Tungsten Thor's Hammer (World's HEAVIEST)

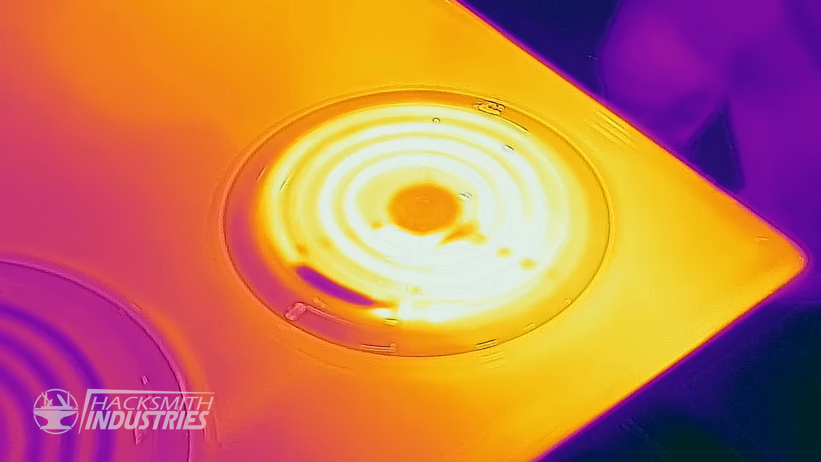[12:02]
Alright, let's turn the burner on.
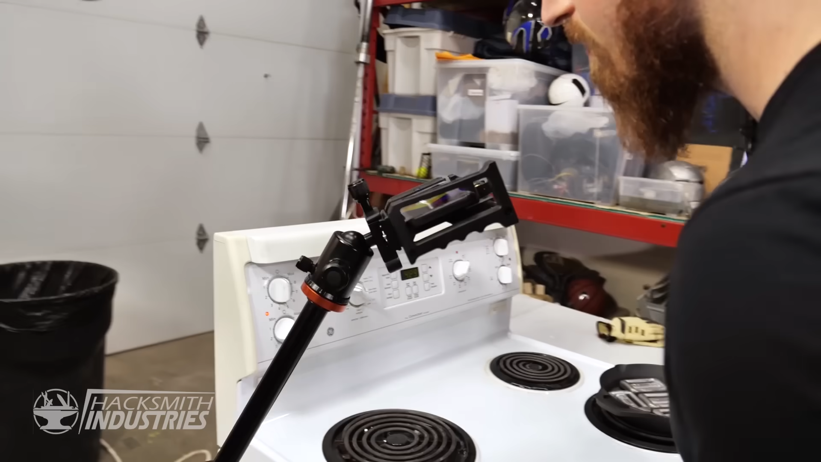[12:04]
Oh, that heats up real fast. Alright, let's throw the lead on.
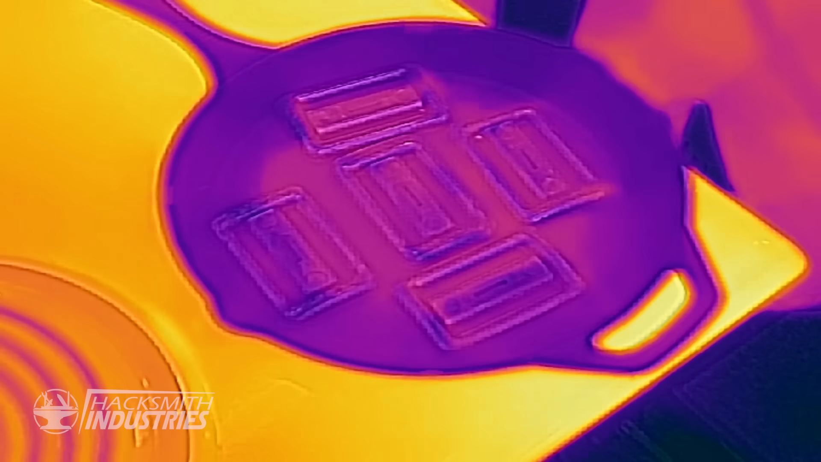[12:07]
You can literally see the heat starting to seep through the fan.
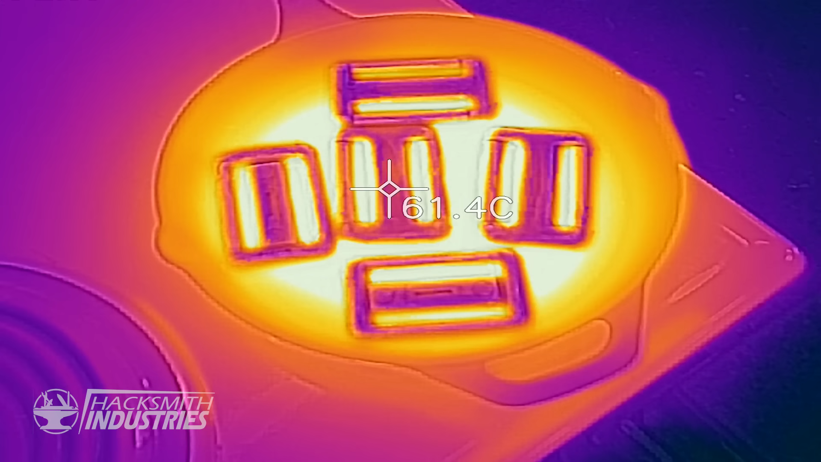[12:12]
On screen: spot 61.4°C
It looks like the lead is around 70 degrees Celsius at the moment. This is a lot easier than what we were doing before.